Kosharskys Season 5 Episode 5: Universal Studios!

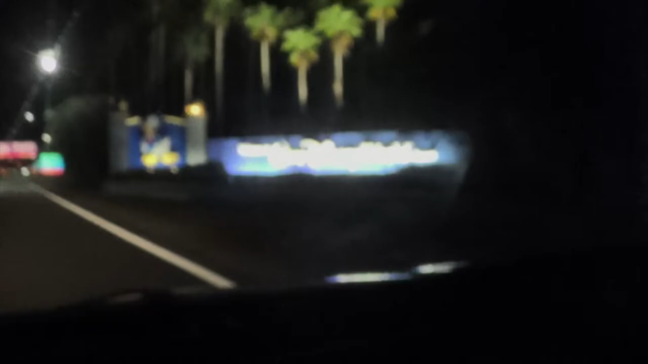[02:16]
Welcome to Disney World. The sign there, the sign's over there.